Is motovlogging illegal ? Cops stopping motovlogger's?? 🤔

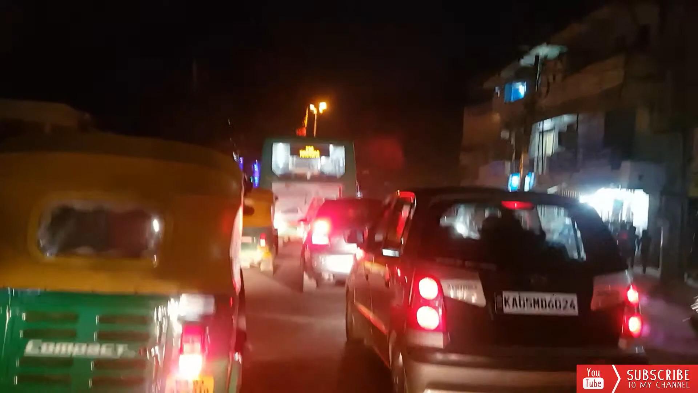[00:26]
और मैं आप ट्रैफिक से ही स्वागत कर रहा हूँ आपका यहाँ पर. आई एम सॉरी फॉर दैट, बट क्या कर सकते हैं यार,
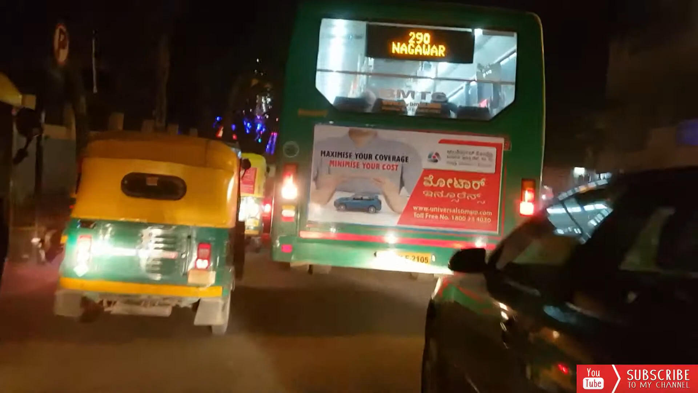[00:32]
बहुत ही ट्रैफिक है आज, बहुत ज़्यादा ट्रैफिक है आज. तो कहीं पर यू टर्न ले लेना चाहिए मेरे को अभी.
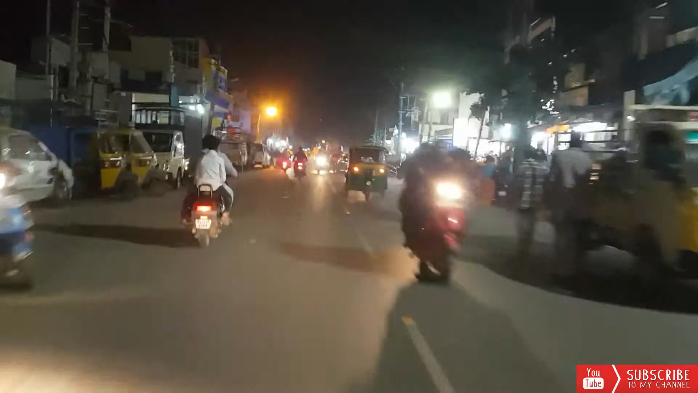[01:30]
देखो देखो देखो, बिना इंडिकेटर के साले ऐसे ही घुस जाते हैं यार. इन लोगों को थोड़ी सी भी अकल नहीं है, इंडिकेटर्स यूज़ करना तो ज़रूरी है, उतना भी पता नहीं इन लोगों को.
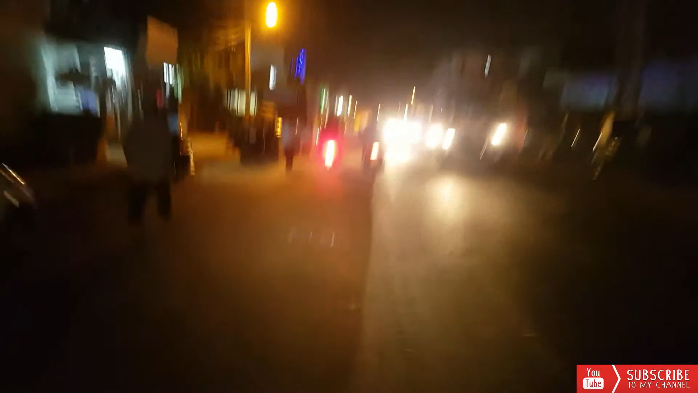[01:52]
थोड़े से लोग हैं जिनमें अकल है, अभी भी इंडिकेटर्स यूज़ कर रहे हैं.